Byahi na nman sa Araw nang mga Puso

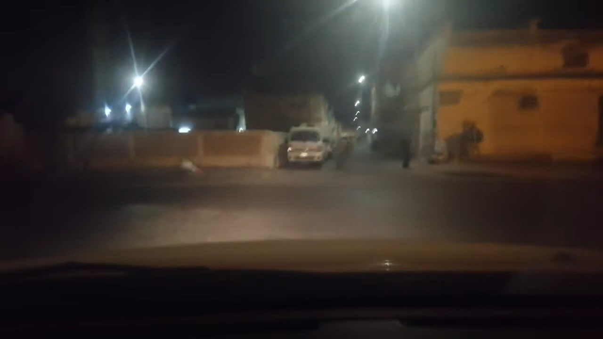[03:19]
Madilim pa talaga na, guys. Madaling araw pa kasi ngayon. Okay, alas 5 na. Medyo alas.